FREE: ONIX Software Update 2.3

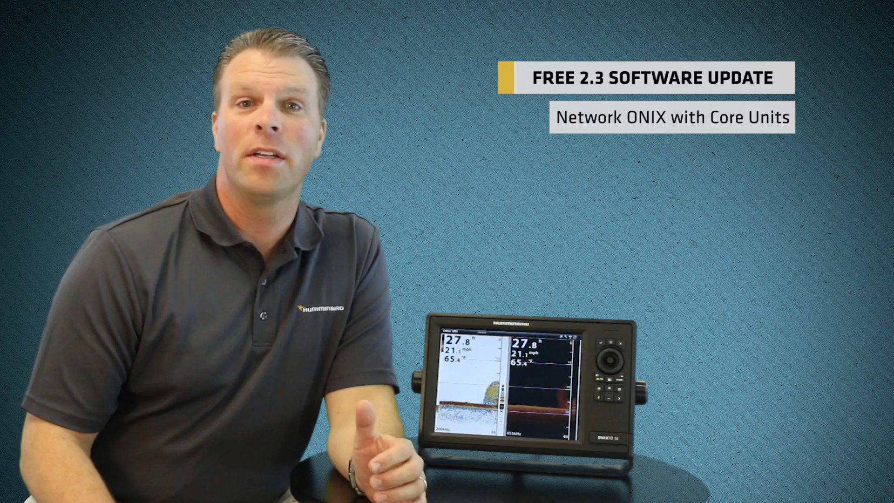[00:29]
select core Ethernet capable Humminbird units like your 800, 900 or 1100 series units and that allows you to share waypoints across the network between your Onyx and select Humminbird units. On your chart screen in areas where you have dense waypoints you'll also have the waypoint clustering function. It groups waypoints together when you're zoomed out but allows you to see each individual waypoint when you zoom in for a closer look.
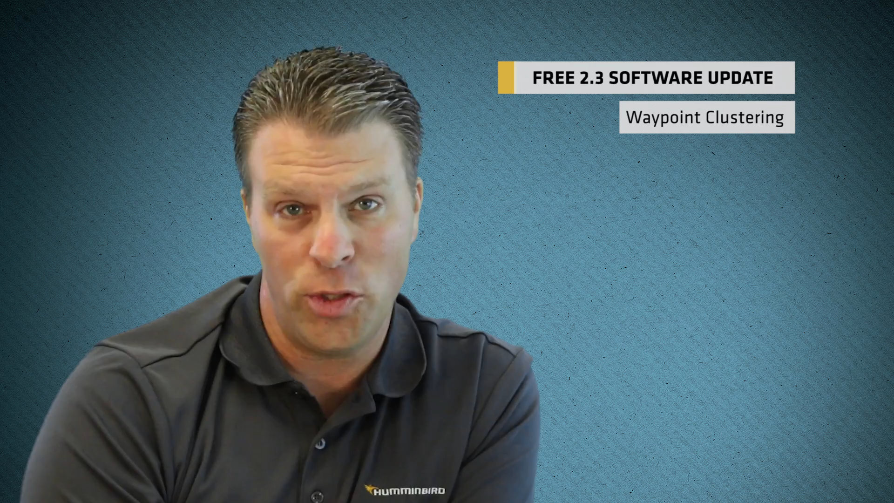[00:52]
There's a Bluetooth remote now that will sync with your Onyx unit and allows you to do key features from anywhere in your boat like marking waypoints.
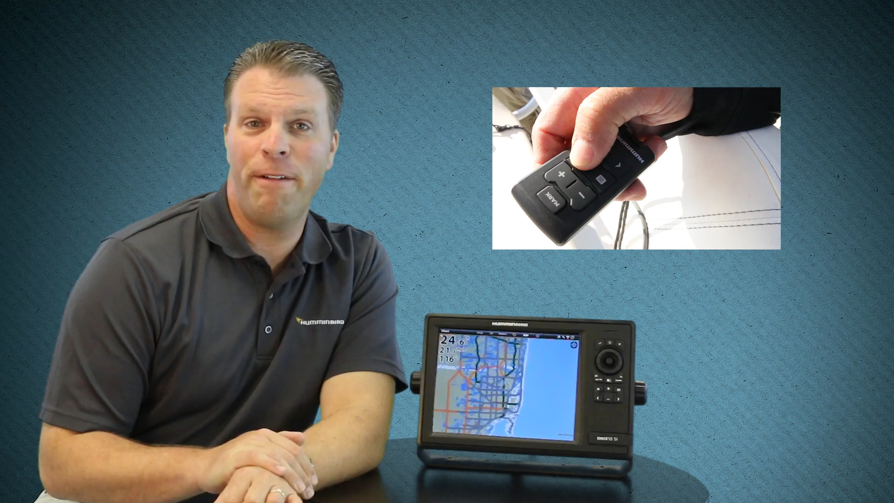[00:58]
Chart screen functions are enhanced also by the encoder wheel. Now as you spin the encoder wheel you can zoom in and out faster than ever before.
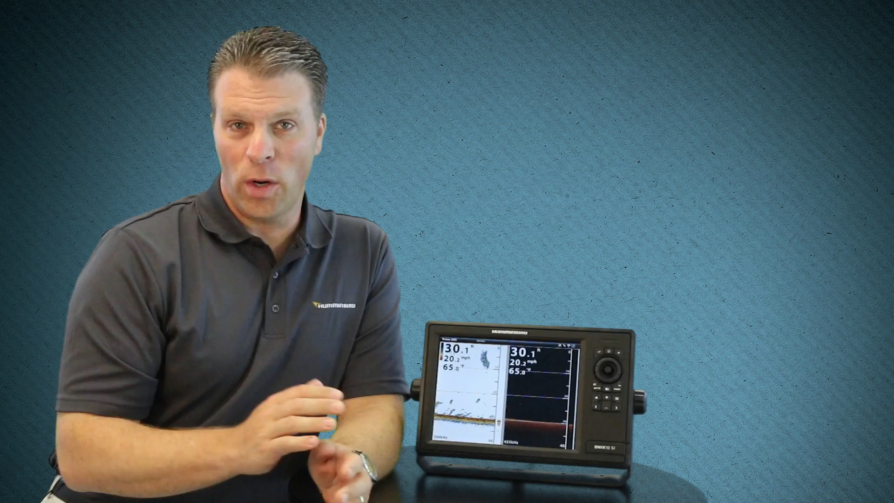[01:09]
You can also import waypoints from other sonar manufacturers making the switch to the Humminbird Onyx even easier. Now let's go look at these features in a little bit more detail but let's do it on the water.